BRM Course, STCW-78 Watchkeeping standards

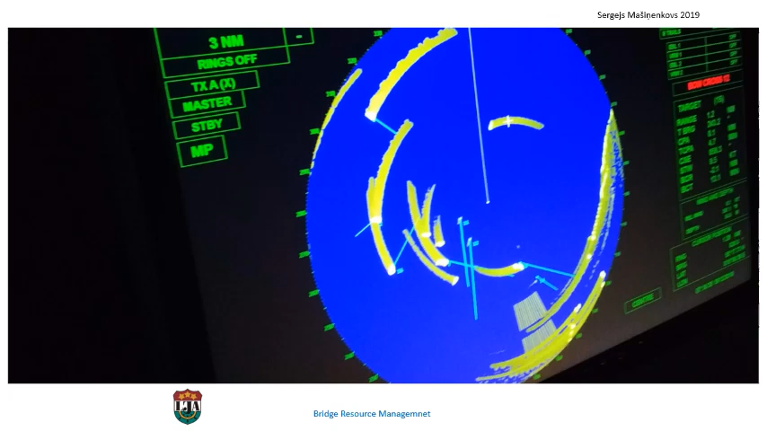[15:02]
shall bear in mind that the echo sounder is a valuable navigational aid the officer in charge of the navigational watch shall use the radar whenever restricted visibility is encountered or expected and at all times in congested waters having due regard to its limitations the